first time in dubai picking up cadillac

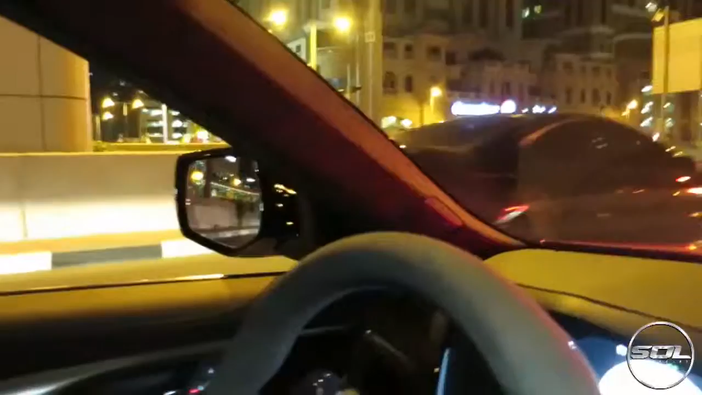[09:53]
Is that final edition? It's got a roof scoop. It's got a roof scoop, but that's like the only mod part. Nothing else. I think.